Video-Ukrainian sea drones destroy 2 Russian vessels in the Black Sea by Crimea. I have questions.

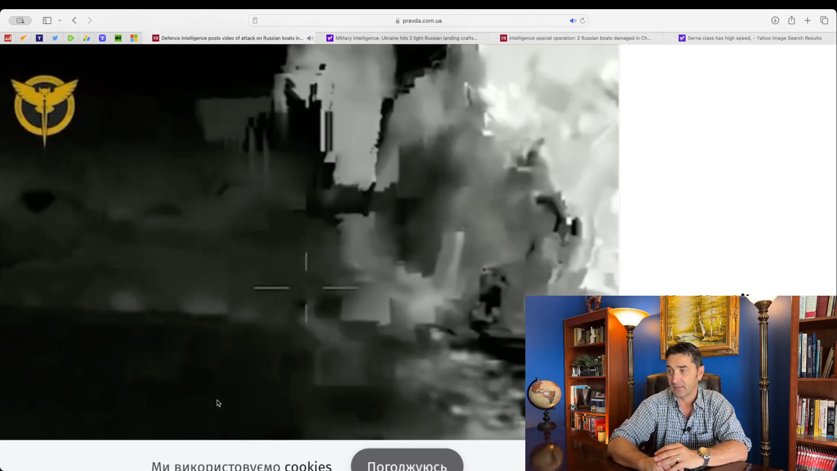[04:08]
Another thing, you see how not clear this is?
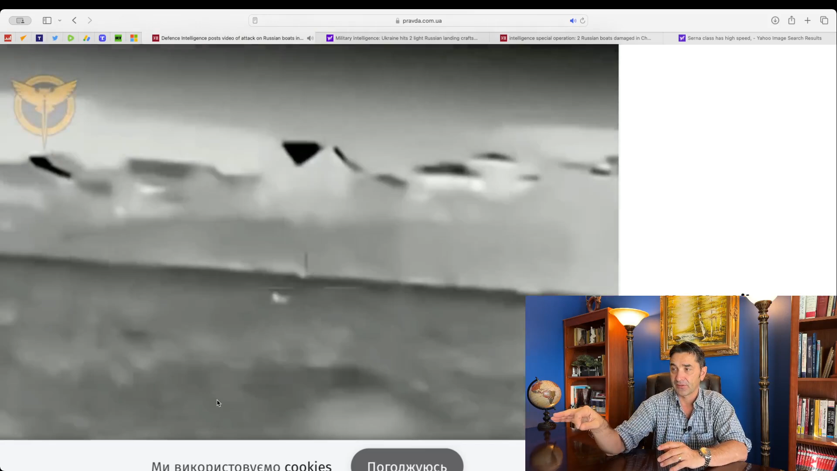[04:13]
But then they're going to show us a very clear picture at the end of the video. Very interesting.
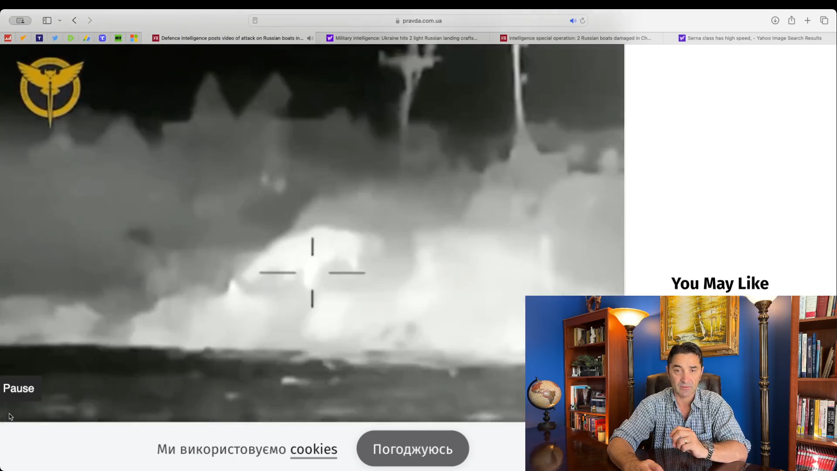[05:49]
Bam bam. Clear. Boom. Okay. And now this footage.
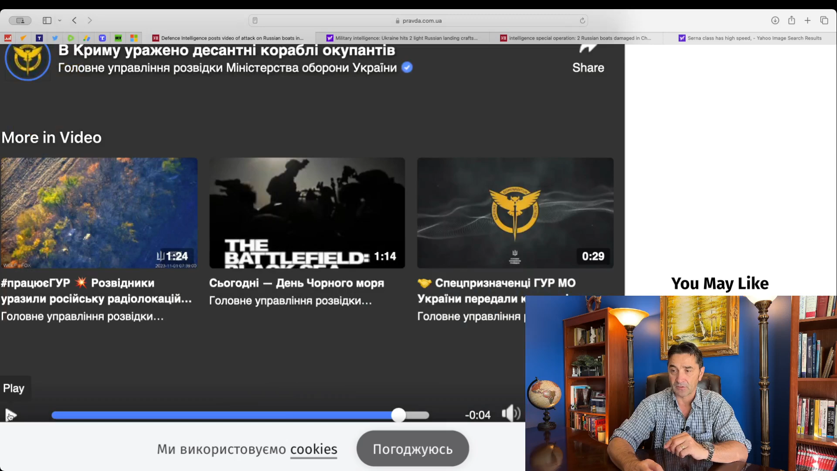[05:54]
So look at the quality of the smoke. You can see the quality of the smoke.
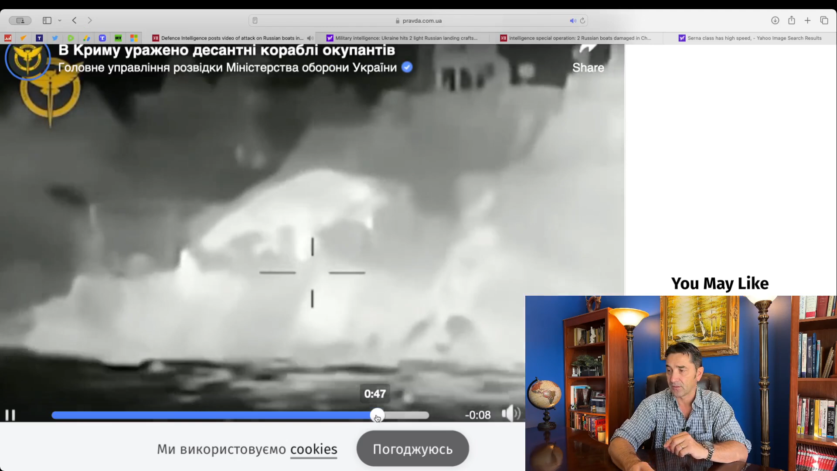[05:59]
Not this one compared with this one. This is like a regular night video.